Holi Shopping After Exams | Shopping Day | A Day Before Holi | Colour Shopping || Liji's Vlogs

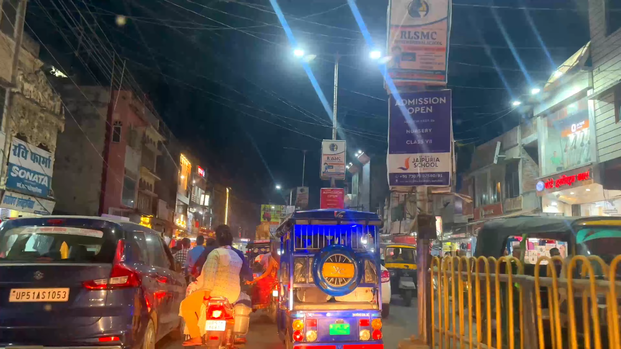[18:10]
ഞങ്ങളങ്ങനെ ഒരുവിധം ഷോപ്പിങ്ങൊക്കെ കഴിഞ്ഞു. അപ്പോൾ അതാ നല്ല ഇരുട്ടായിട്ടുണ്ട്. അപ്പോൾ എന്തായാലും വീട്ടിലേക്ക് തിരിച്ചു പോവുകയാണ്.